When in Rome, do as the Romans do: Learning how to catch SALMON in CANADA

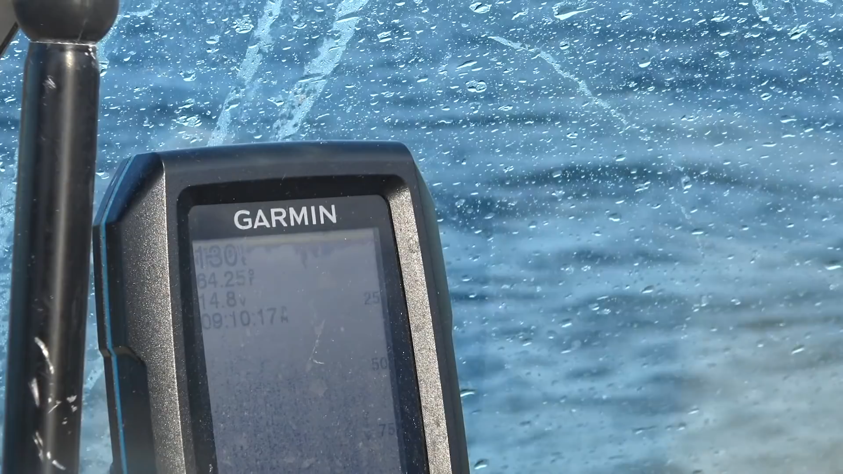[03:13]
you're nearly there almost there 130 feet looks like a squall from where I come from